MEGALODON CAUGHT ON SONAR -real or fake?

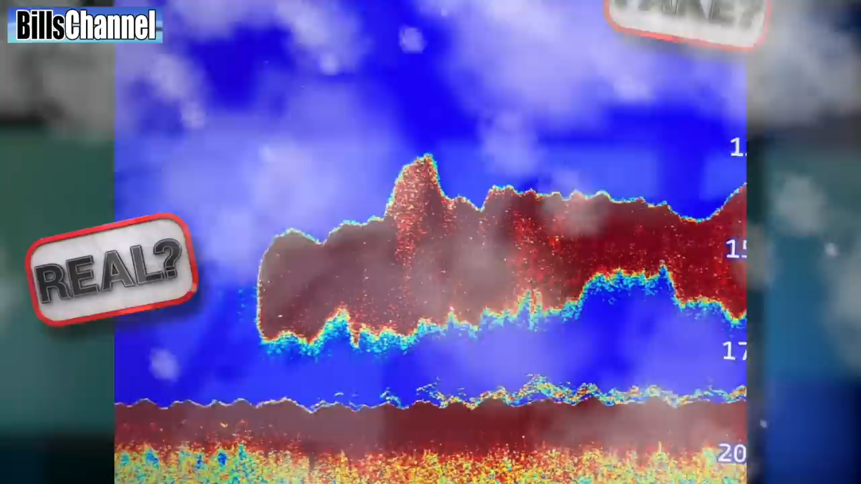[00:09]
Or is this just too good to be true?
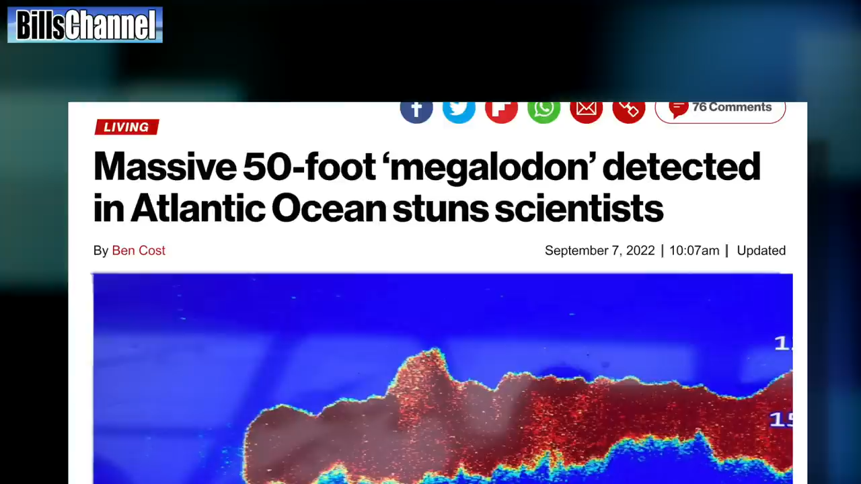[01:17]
The headline says, Massive 50-foot megalodon detected in Atlantic Ocean stuns scientists. I bet there were stunned.
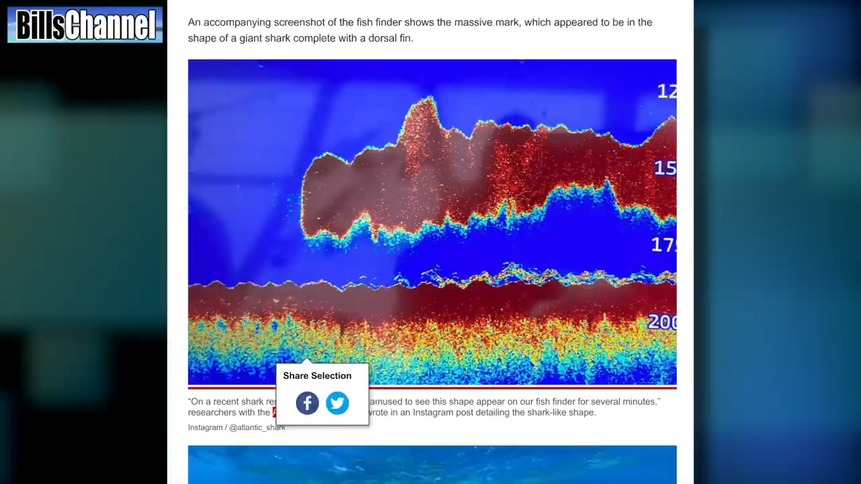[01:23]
Looking through the article, I was able to pick up a few more details.
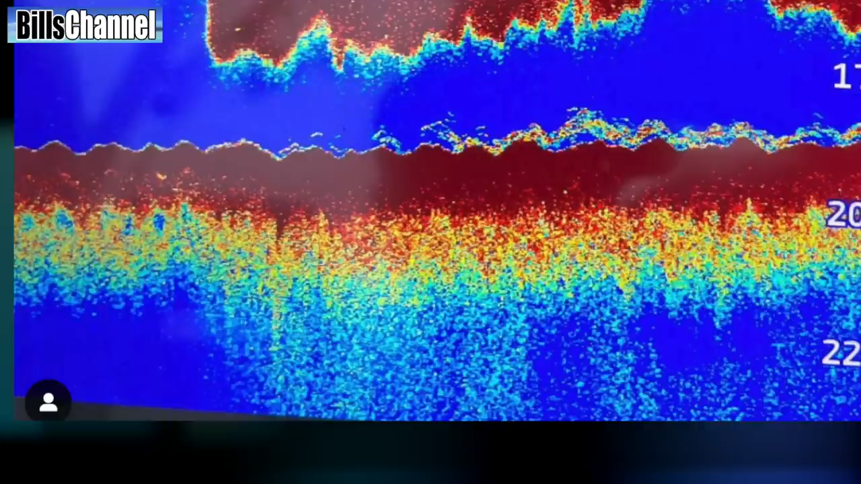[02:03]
Here in the picture, we are examining this lower line at the bottom of the picture is the actual bottom of the ocean. Then this dark red shape here is something that is swimming just off the bottom.
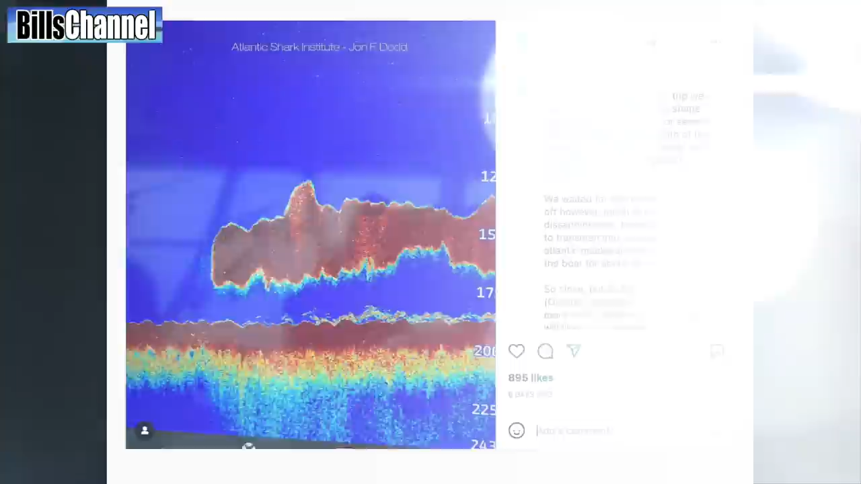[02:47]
Does the Meg exist? On a recent shark research trip, we were all amused to see this shape appear on our fish finder for several minutes.